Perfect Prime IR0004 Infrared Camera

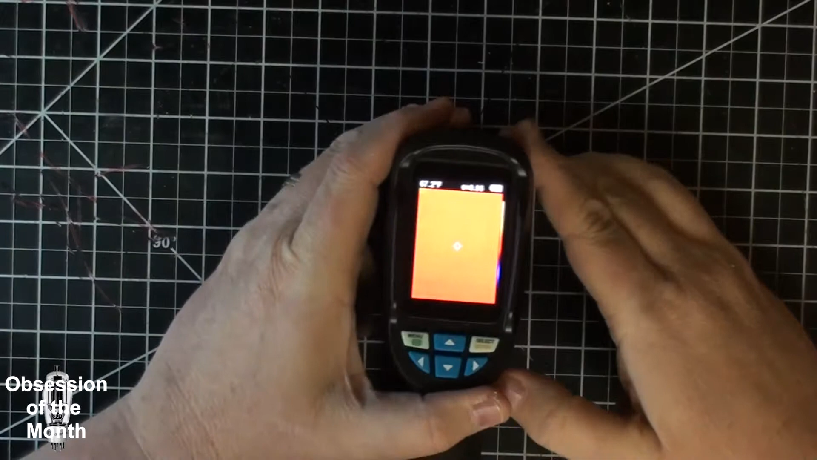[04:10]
let's see here all right I'm gonna zoom in again
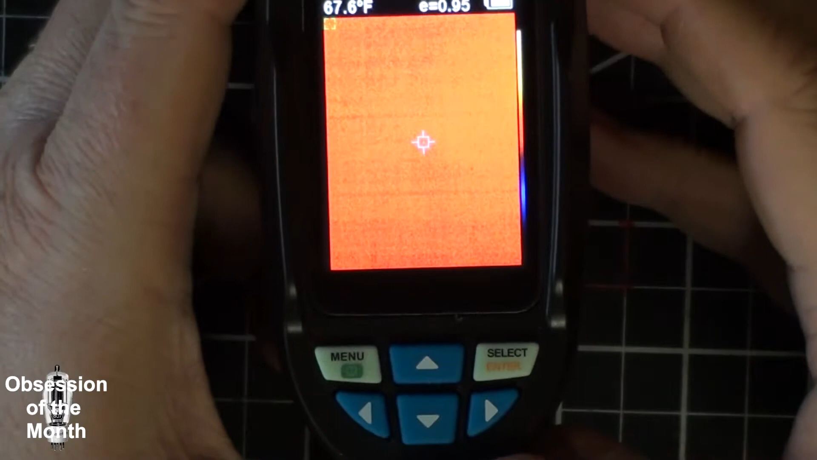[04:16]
and gonna run through some of the menu items
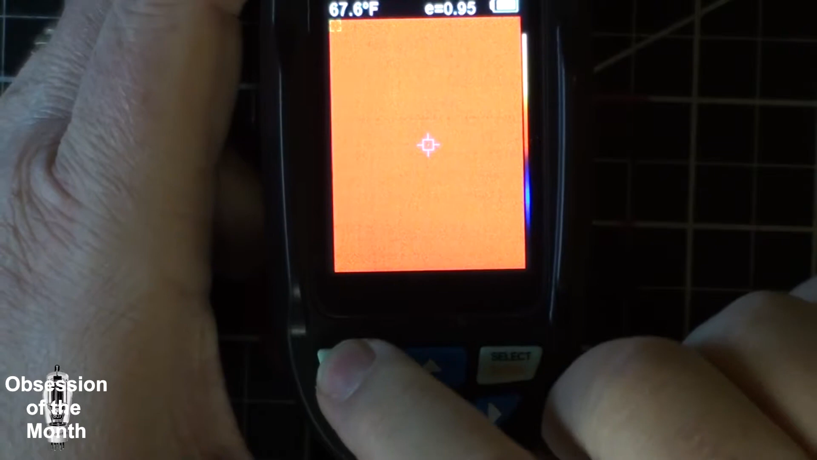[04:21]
if you have stored images on here this will give you a list you can scroll through and select
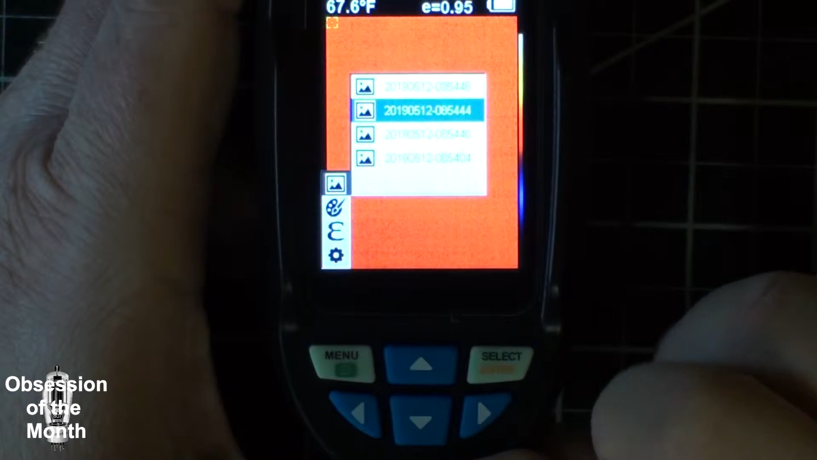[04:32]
as I said again this doesn't support video at least if it does I haven't found any way of doing it
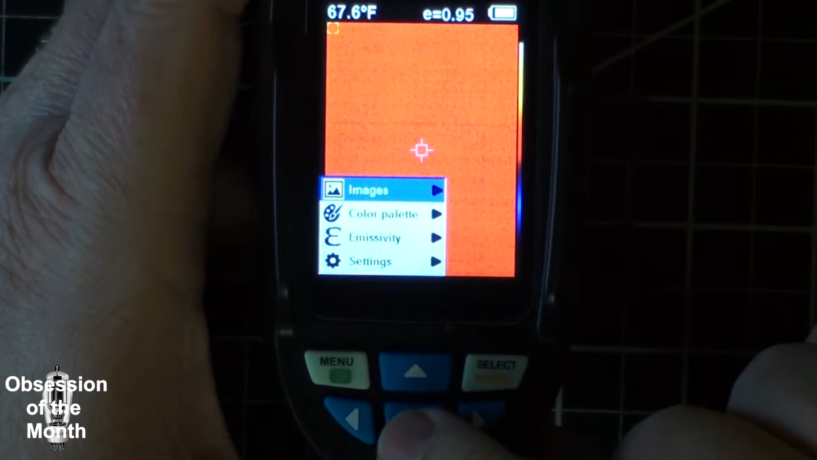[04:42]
there is a setting for the color palette you can select
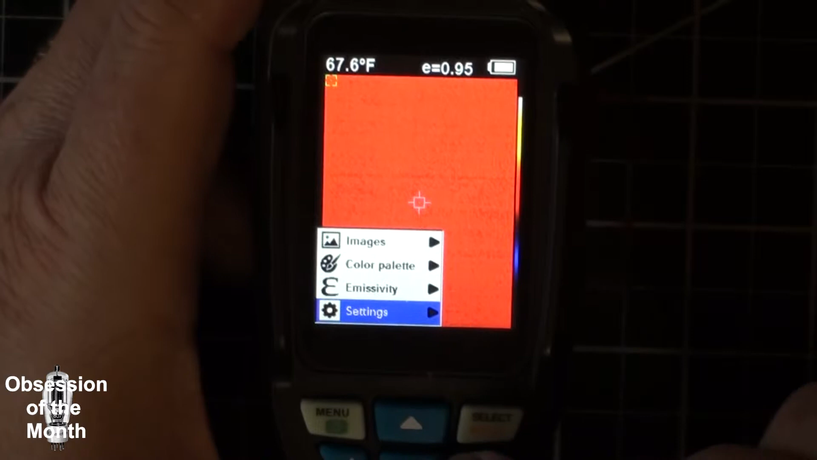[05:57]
On screen: spot 67.6°F
that could be me settings we have an auto shutdown
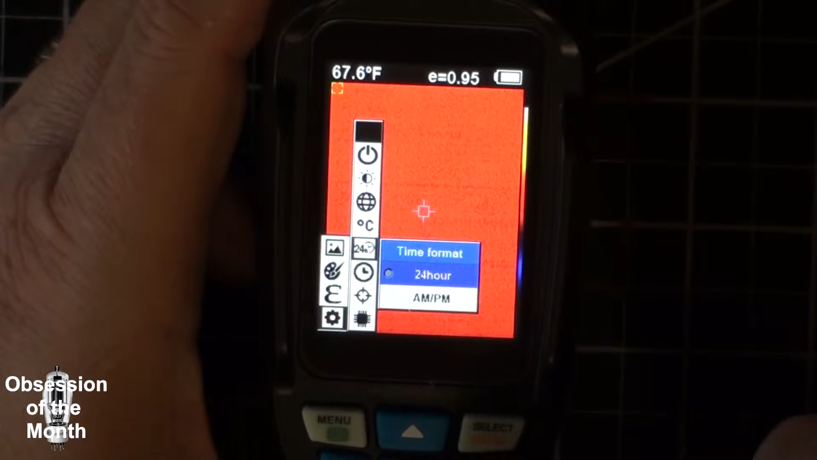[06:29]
On screen: spot 67.6°F
time format 24 hours or children you can set the time date and year and all that
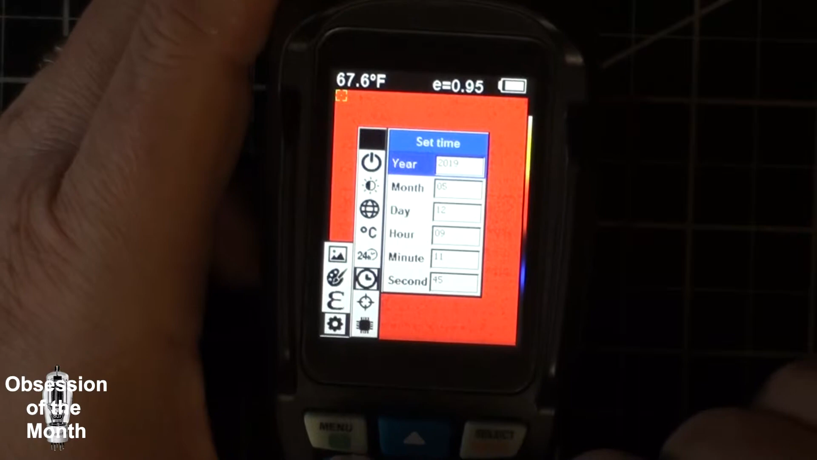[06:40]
On screen: spot 67.6°F
this turns on the spot which is used to show you where it's measuring
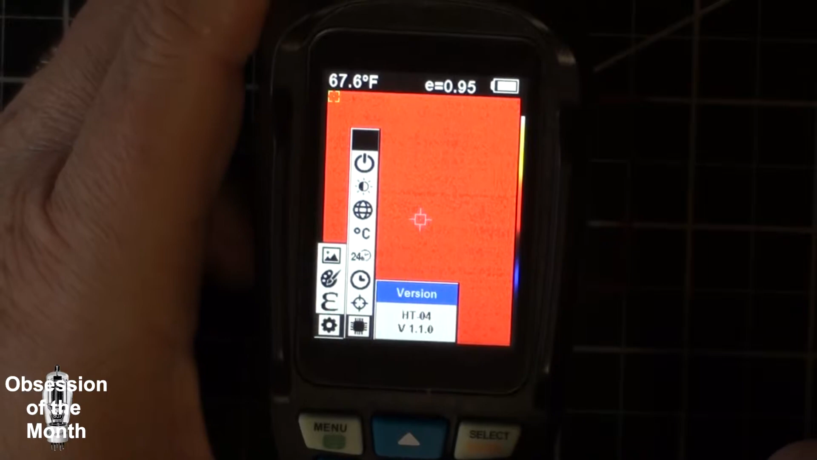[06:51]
On screen: spot 67.6°F
and this shows the version number as far as I can tell there's no way to upgrade any firmware in this and
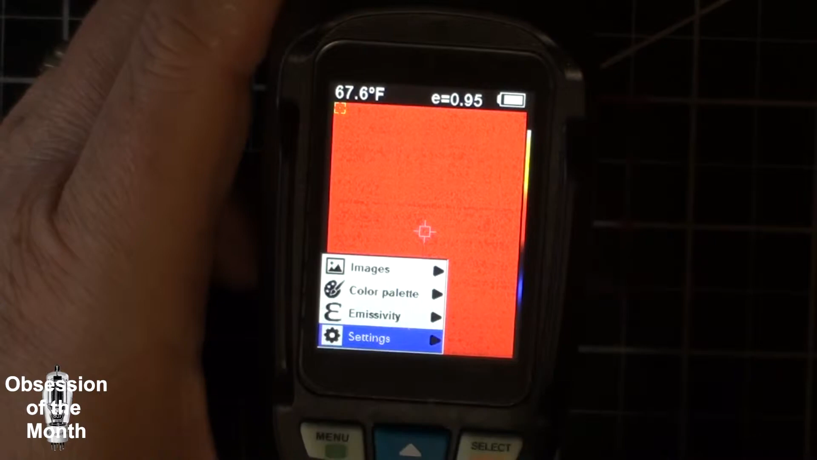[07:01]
On screen: spot 67.6°F
turning the menu on to turn it off you press menu again when you go to take a picture you press the button this pops up and ask you to you want to store photos
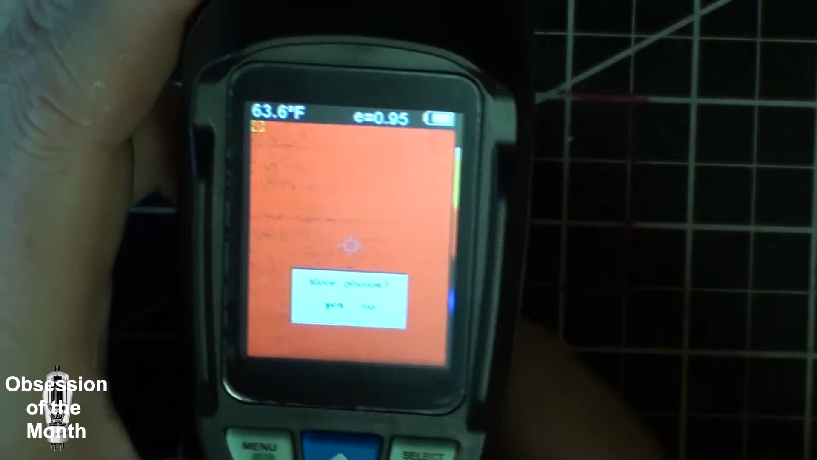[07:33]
you press menu or anything else it does not
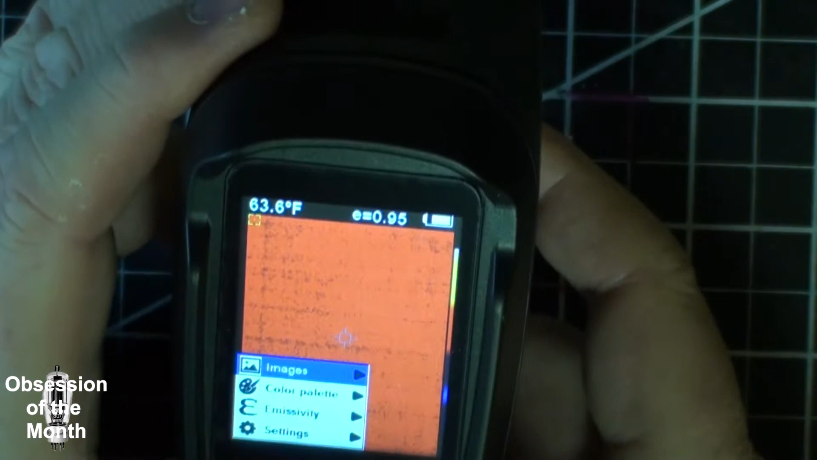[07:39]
On screen: spot 63.6°F
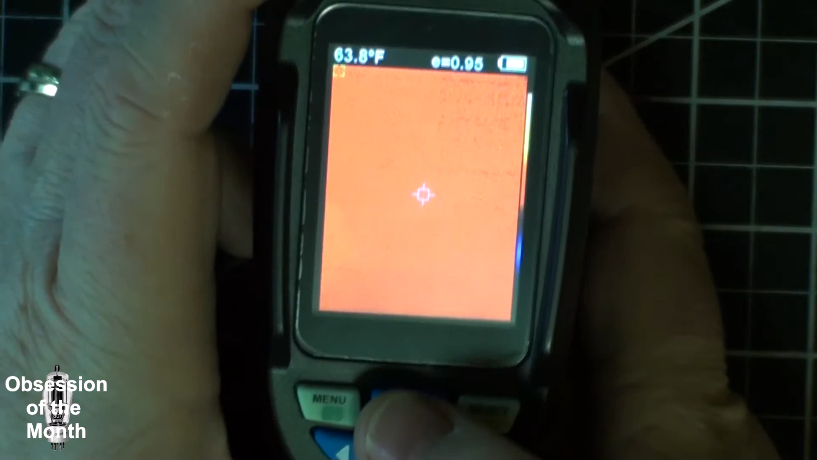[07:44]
On screen: spot 63.8°F
pressing the button up turns on this bottom bar
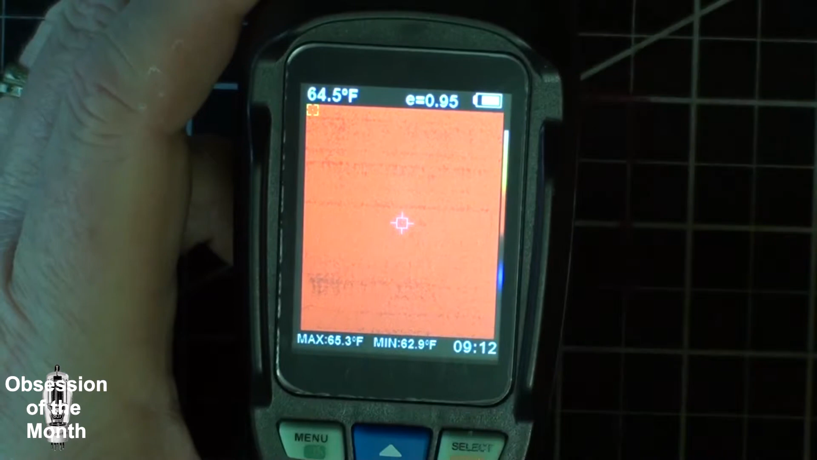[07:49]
On screen: spot 64.5°F, max 65.3°F, min 62.9°F
pressing it again turns it off one of the things it'll do which it's not doing at this moment or it's not something you can easily tell
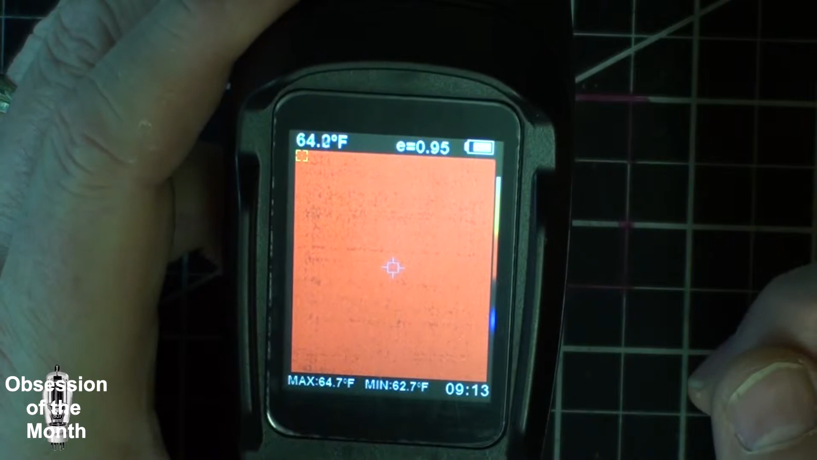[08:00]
On screen: max 64.7°F, min 62.7°F
there's a green spot over here and I don't see a red one
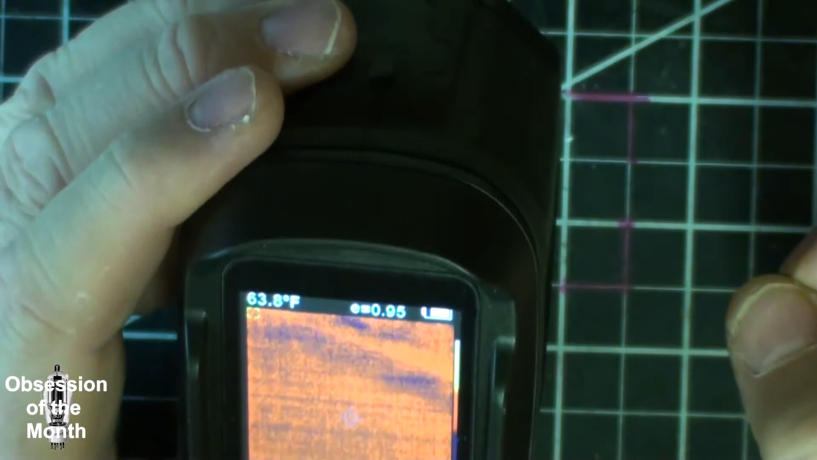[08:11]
On screen: spot 63.8°F
basically when you're imaging things that it will show you
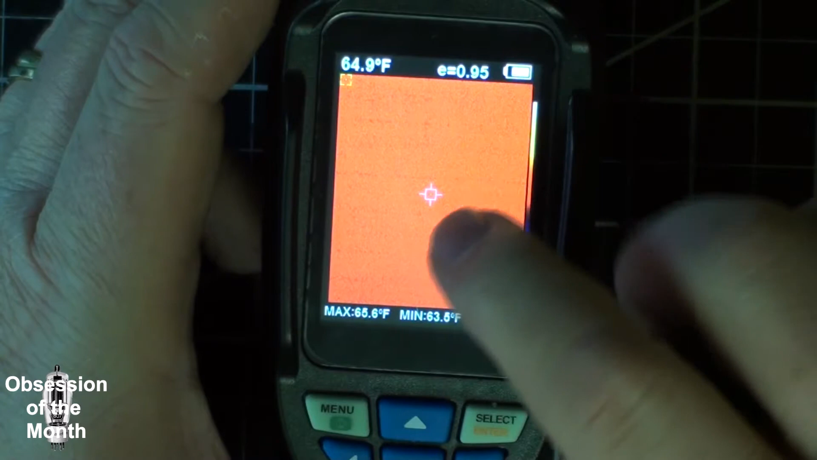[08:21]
On screen: spot 64.9°F
wherever the spot is that's what temperature you're reading and you'll see a green spot and a red spot and the green one
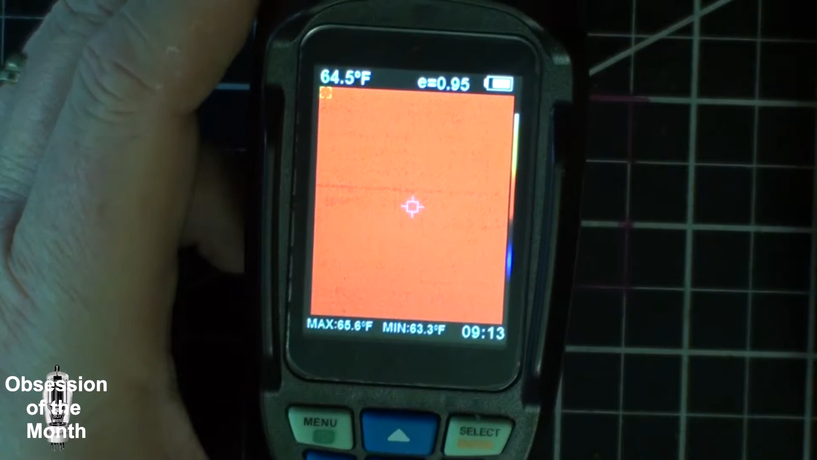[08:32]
On screen: spot 64.5°F
is the device telling you what the coldest object it's looking at and the red spot is what the hottest object is you're looking at